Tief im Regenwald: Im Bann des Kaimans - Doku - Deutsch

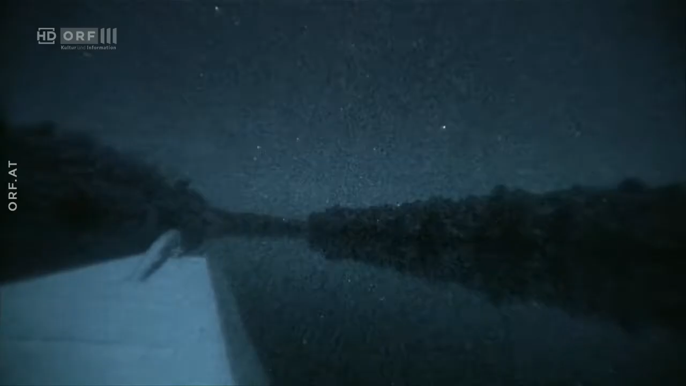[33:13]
Nach Einbruch der Dunkelheit sind Kaimane besonders aktiv. Mit Nachtsichtgerät und Infrarotscheinwerfern wollen Rainer und Yang das nächtliche Treiben beobachten.
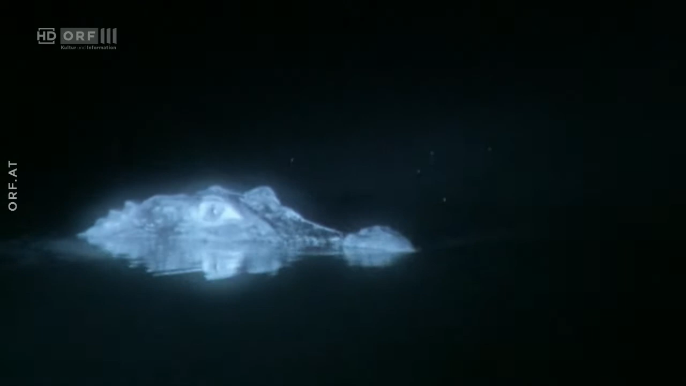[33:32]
Seine Haut leuchtet. Warum? Das ist unklar.
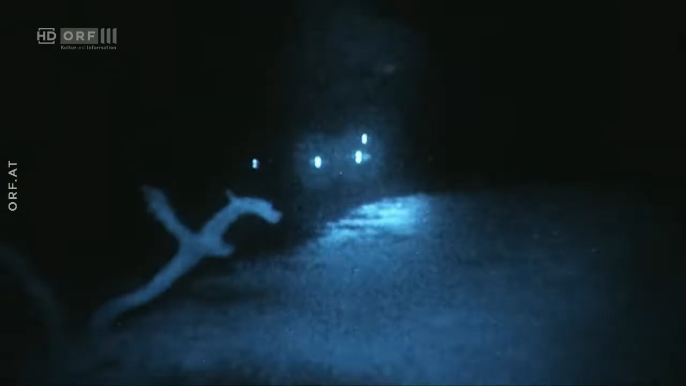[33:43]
Schon blitzen etliche Kaimanaugen im Lichtkegel auf.
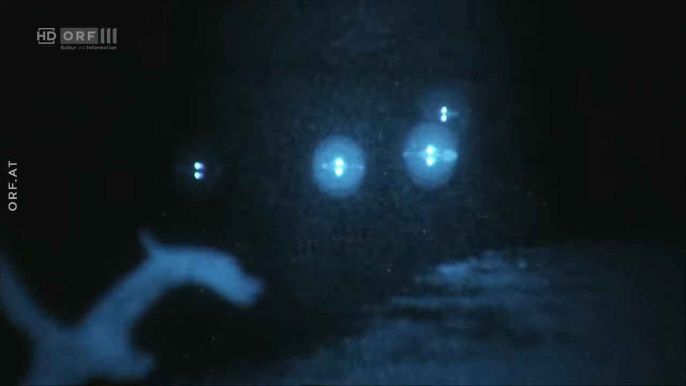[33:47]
Eine spezielle Schicht im Auge reflektiert Licht.